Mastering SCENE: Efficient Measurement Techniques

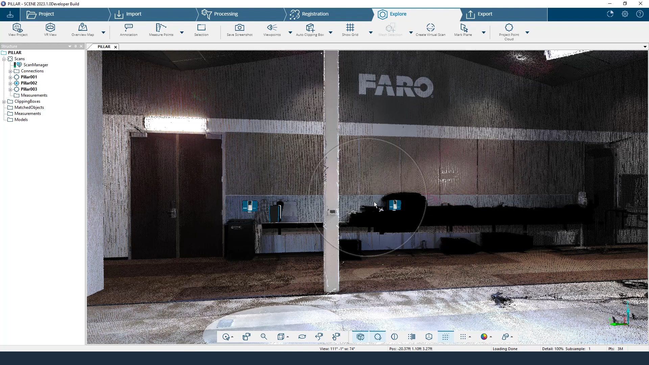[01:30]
And we have just transferred all of the data from the Focus Premium Scanner into our laptop, and now we are ready to get inside CINE. We've already processed and registered the data as well. As you can see here, Studio 81 looking full and complete.
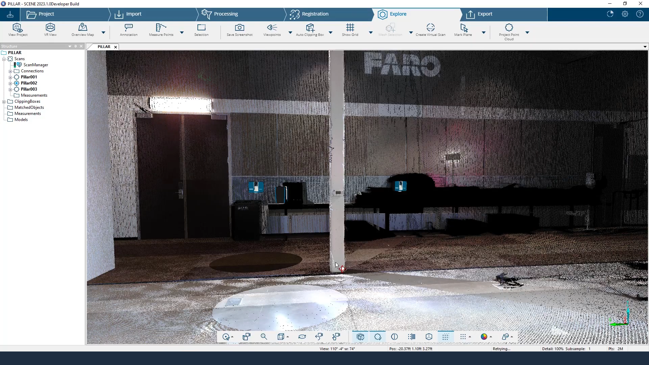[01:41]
Our three scans right here, and the pillar that we are trying to get our measurements from as well. So let's start with the good, which is going to use the measure points tool.
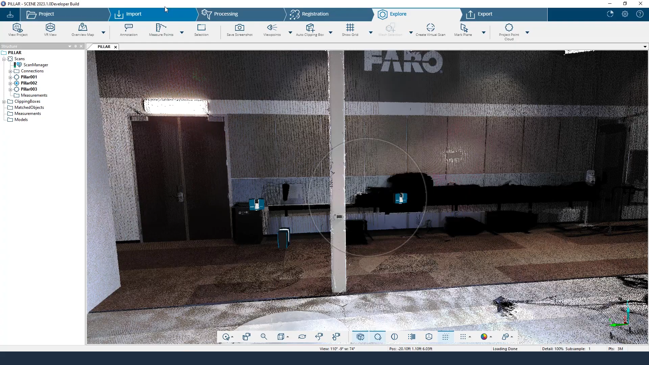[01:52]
So right up in our toolbar up here, we're going to click measure points, and we have this little ruler icon that pops up. So now we are going to just click on one side of the face, and you can see the little extension line right here. If I click anywhere else, it is going to place another point, and we are wanting to get to the other side of the pillar.
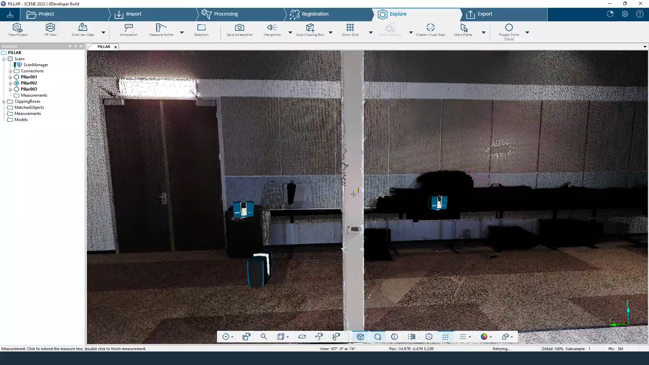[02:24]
So what we need to do is use the control tool and just make our way around. And you can see here, this is already one of the harder things to try
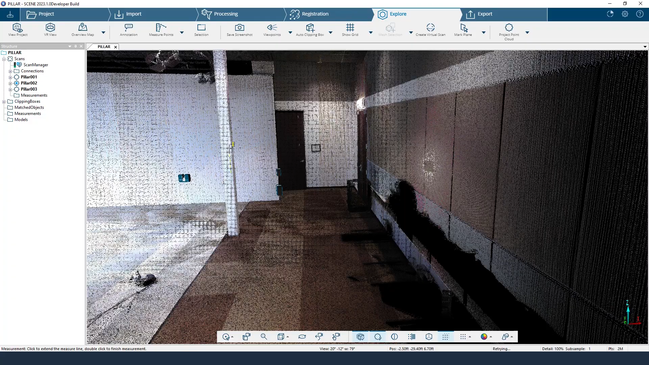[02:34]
to contain inside of the measure points where we're not exactly
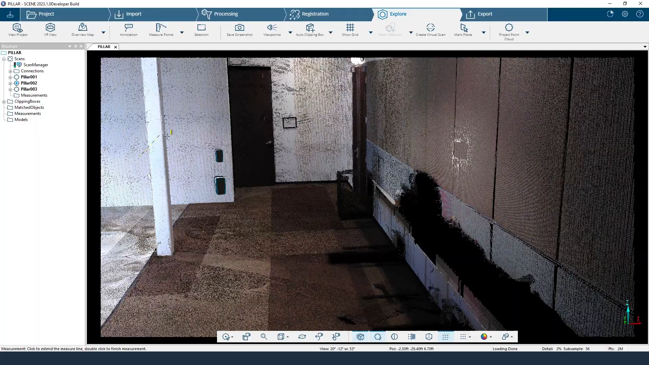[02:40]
able to easily rotate around.
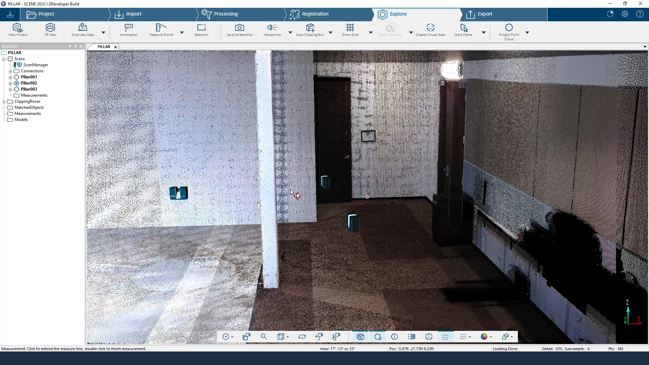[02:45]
So making sure that you understand this can be a little bit of a con of this tool is good to know. Now that we have the next point that we're trying to select on this part right here,
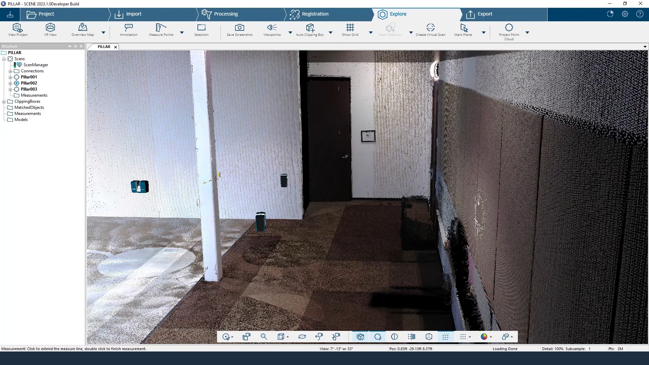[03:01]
I can double click and I'll hit escape.
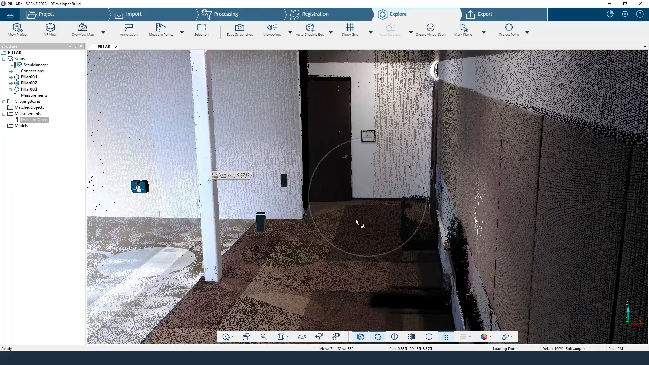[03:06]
And now we can just go back to where we're trying to get our measurement.
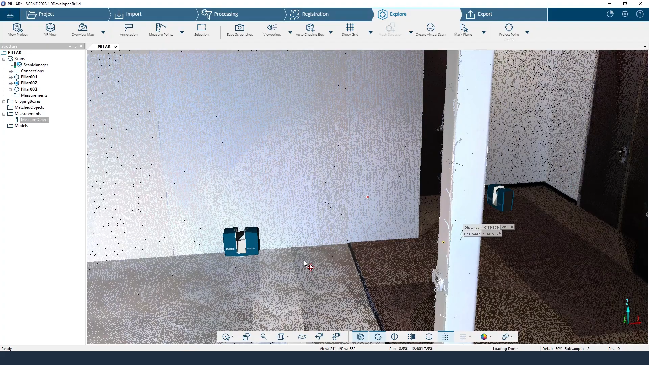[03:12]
And you can see here, we are given a overall distance, a vertical distance and a horizontal.
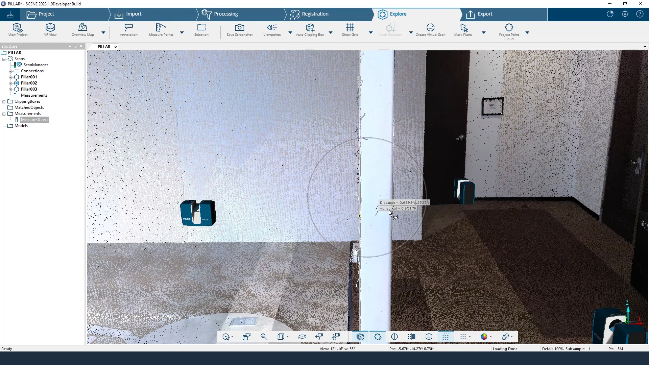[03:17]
So if I right click on this and go to properties, you can see all of these distances in here.
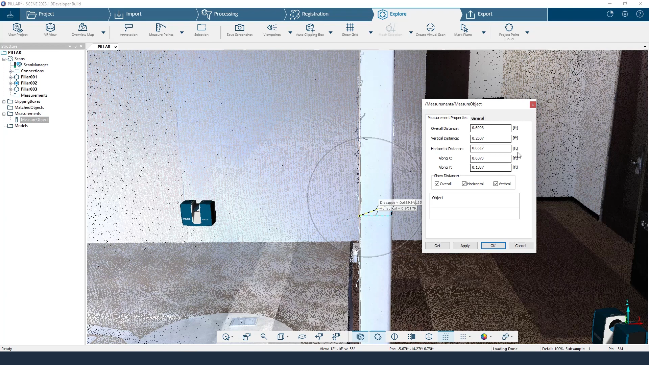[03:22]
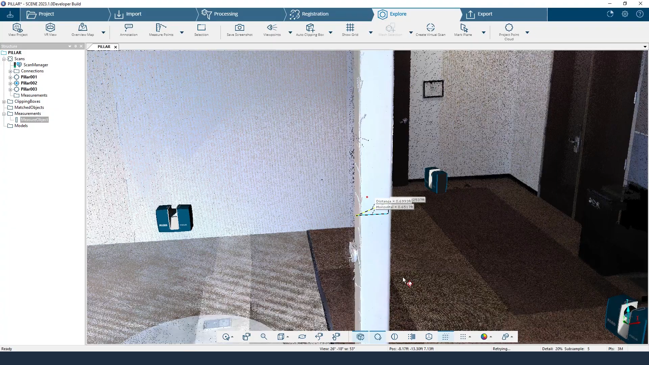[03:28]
Something to note for this, we have a horizontal distance, which most people would assume is what we're trying to get out of this.
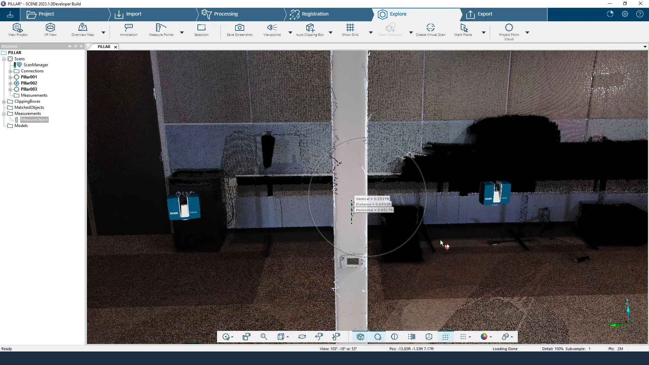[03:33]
But this horizontal distance is not exactly what we're wanting.
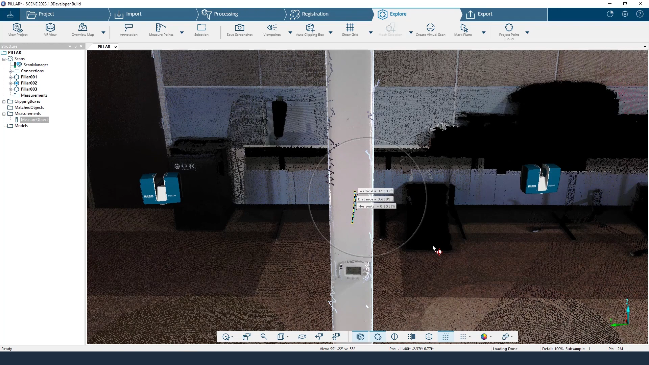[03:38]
That horizontal distance is both the X and the Y taken into account.
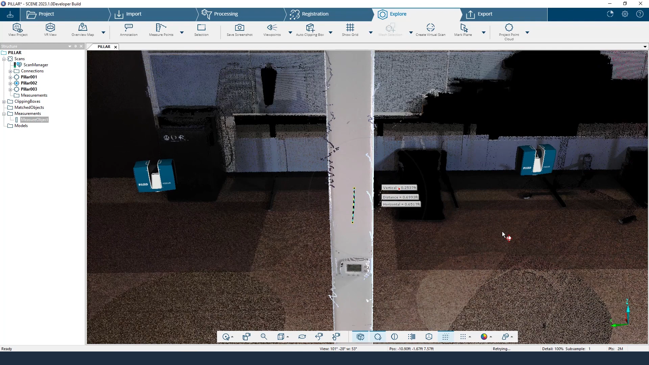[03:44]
So this measurement, once again, is a quick way of getting a measurement, but it is not the best way. So we're going to move on to our next one.
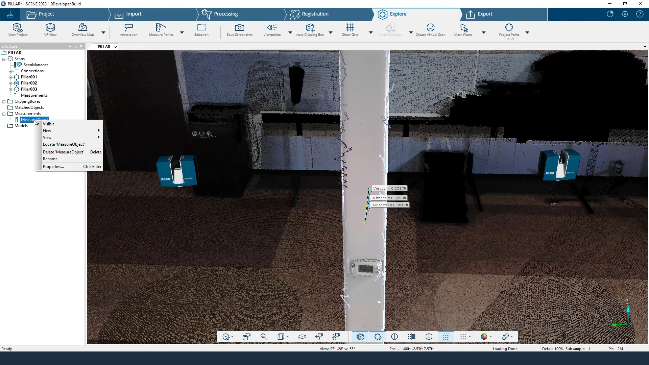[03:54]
I'm going to make this measurement invisible. So right there, you can see it's still in our structure tree, but it is no longer visible.
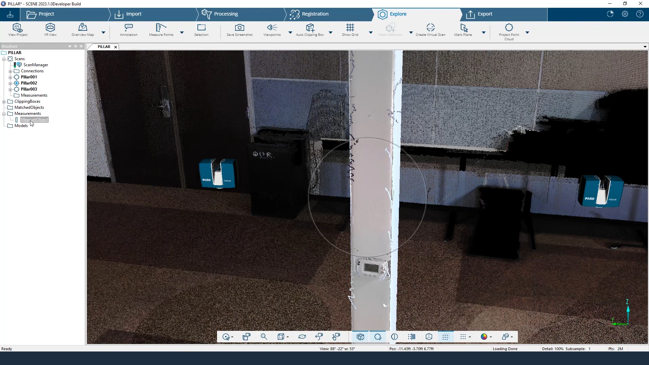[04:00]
So now we are going to use our mark points and mark planes tool inside of our overall 3D view. So right here, I'm going to choose mark point. And you can see that point has also been added to our structure tree under matched objects. This structure tree is very important when we're trying to mark points and planes, as it will make it easier to
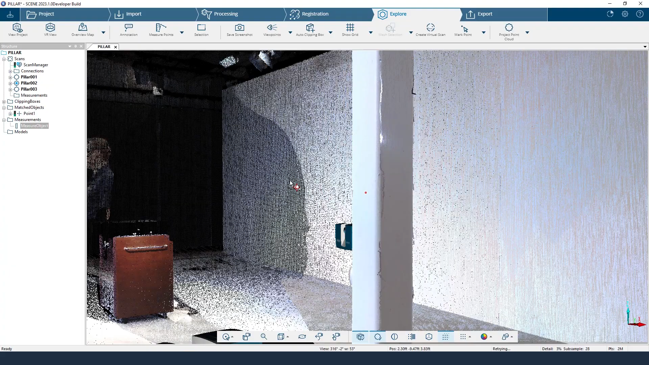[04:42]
measure when we remember where all of these are stored. So now we are going to move to the other side. And instead of marking a point, because as we just mentioned, marking two points can cause you not to get the actual measurement you're wanting, we're going to mark a plane. And once again, I have this little pin tool and I'm just going to select once.
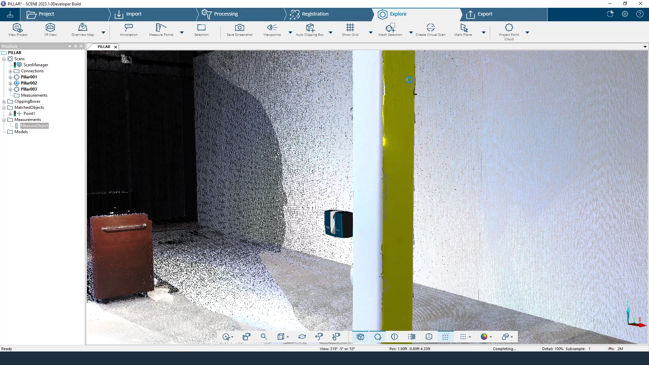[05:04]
And it's going to cover the entire pillar side face that it knows is in that same plane and create that plane.
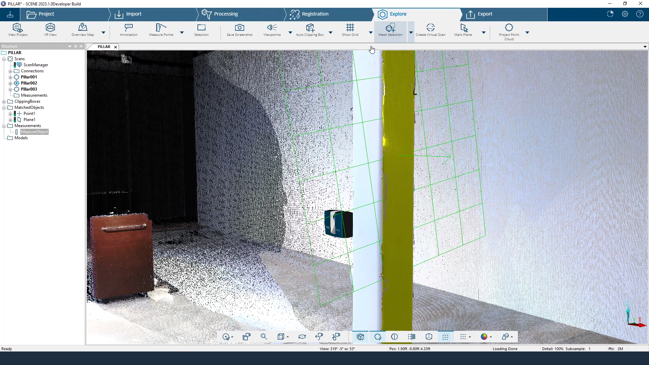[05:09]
Once again, in our structure tree, plane one was created. So now I'm going to hit escape to get out of that tool.
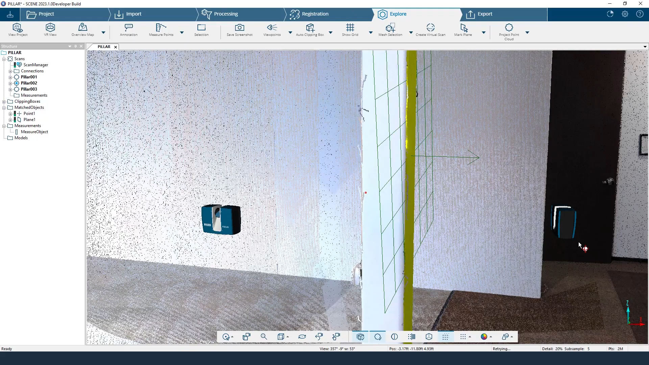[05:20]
And we have our point in our plane. So now we're going to select instead of measure points, we're going to come to the drop down and hit measure objects. This once again gives us the ruler where we could if we wanted to select the point in the plane in our 3D view. But personally, I like to use my my structure tree point one and plane one and just select them inside of the structure tree.
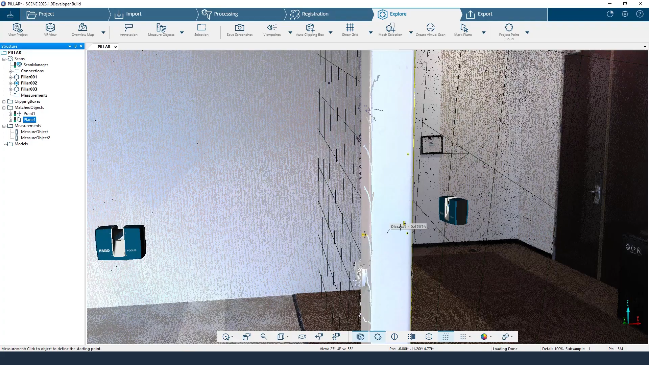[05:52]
And we can see here, it just gives us one distance. So that one distance is the normal distance from the point to the plane. And that is what we are wanting.
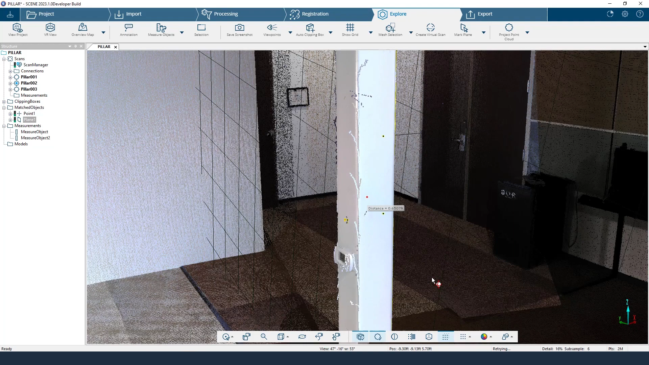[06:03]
So that is the better way of measuring. But there is a even better way, which is the best way of measuring inside of scene.
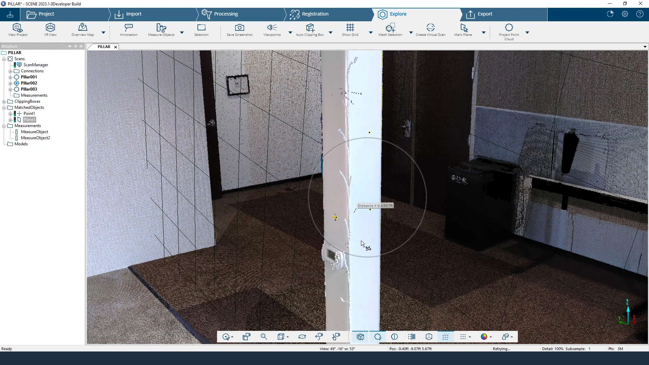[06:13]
So once again, I'm going to right click.